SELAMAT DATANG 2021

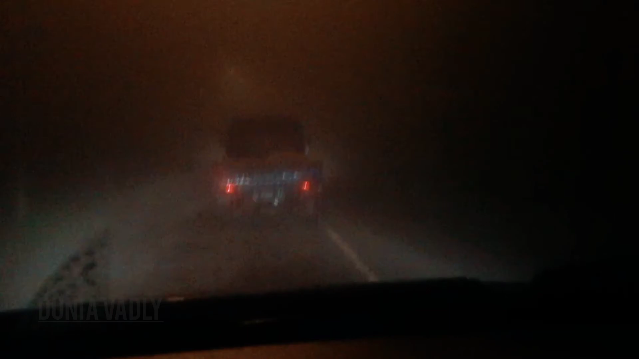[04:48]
Sudah selesai bermain-main Kini waktunya kita pulang Dan di perjalan pulang ternyata Jalannya itu bertambut banget Jadi kita harus berhati-hati